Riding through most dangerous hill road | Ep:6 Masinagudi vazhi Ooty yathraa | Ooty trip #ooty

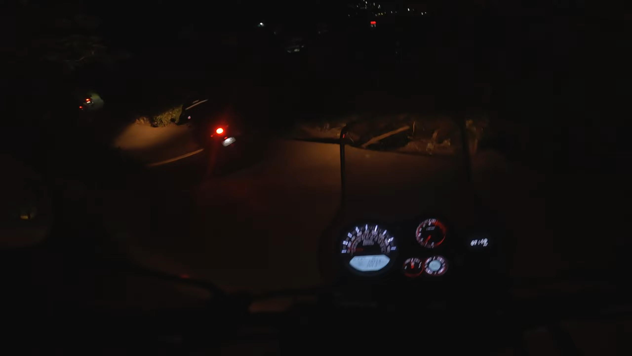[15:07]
ஸோ உங்களுக்கு எதுவுமே தெரியாது தான் நினைக்கிறேன். ஏன்னா பிரைட்னஸ் ரொம்ப கம்மியாக இருக்கும்.